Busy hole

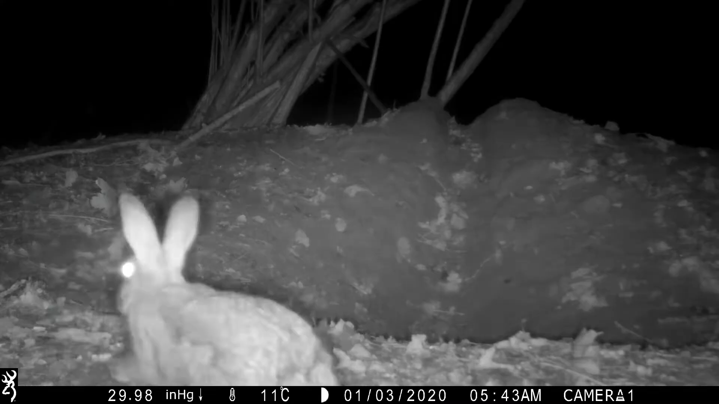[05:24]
Matthew, I'm in the farm office now. I like this sort of farming. And I'm watching last night's video.
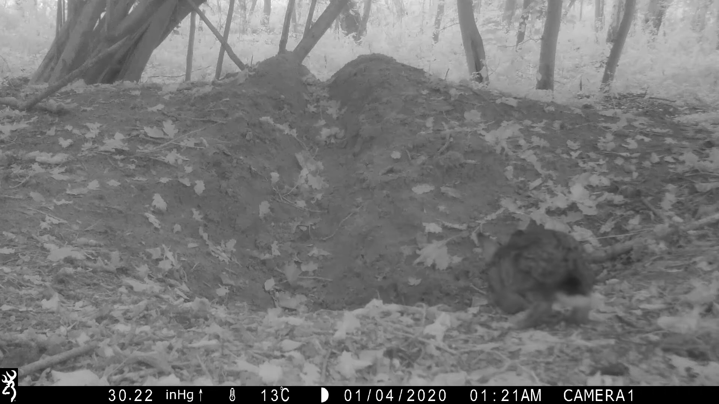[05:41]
And just exciting to see all the animals that are going to come here. I've had a quick preview. And we're starting off with a rabbit, right outside the badger set. Now, all of a sudden, a mouse arrived. It's a long-tailed field mouse. Top fodder for the woodland's tawny owls. And it's going down into the badger set, would you believe? I've already seen a bat flying in there. Piff's trail back, flying in and going underground. And there we are.
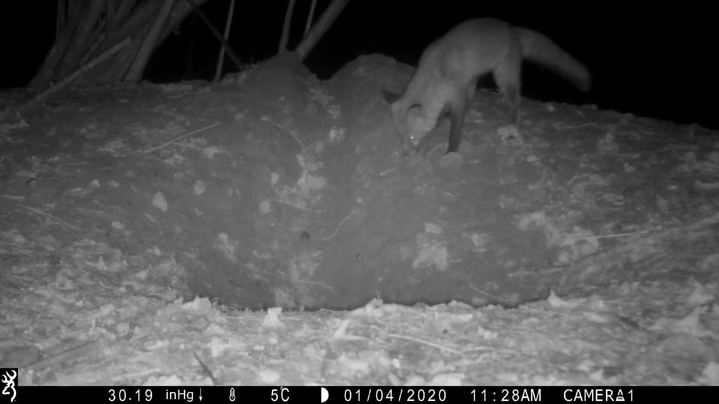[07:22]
And a fox has just arrived. And it's sniffing round right where that squirrel buried the acorn. And it's just having a look round. And what's it going to? Is it going to? It has gone down into the badger set hole. And another one's now arrived as well. Goodness me. And it's sniffing round exactly where that fox has gone in. That's possibly a vixen that's gone down in the hole. And this is a dog fox.
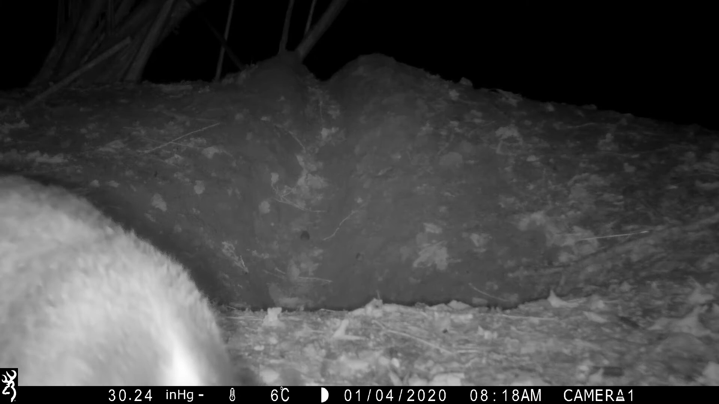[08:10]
And I think this one's going to say, I'd quite like to be on television.
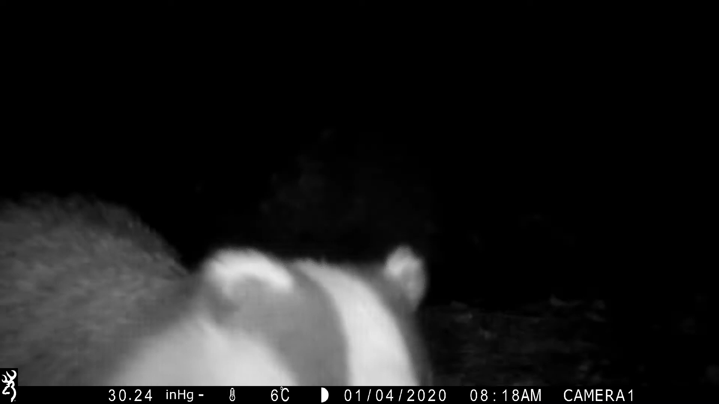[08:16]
And it's sniffing the camera closer. Oh, no, a little bit too much. Lights, camera, action.
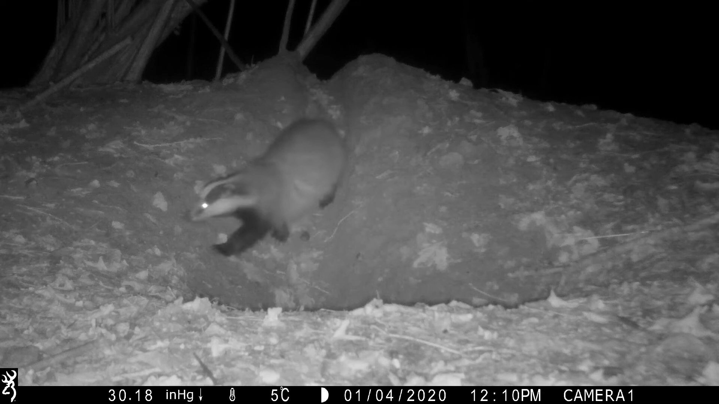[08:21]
And another badger has just arrived as well. And it's sniffing round the set. And that's what they do when they emerge in early evening too. And this one's just gone back. Is it going to go back down into the set? And another one's arrived. We've got two badgers of the 15 to 16 badgers that are at the set. The cameras are always there to entertain me and for security for the badgers. And they're both sniffing round the set before they go off and eat chestnuts,
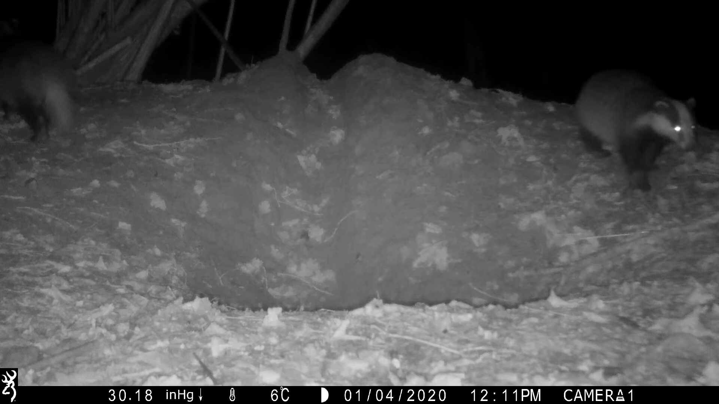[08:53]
sweet chestnuts, which are falling off the trees, and worms as well, and slugs. And if they find a hornet's nest or a wasp nest out on a farm, that would be perfect.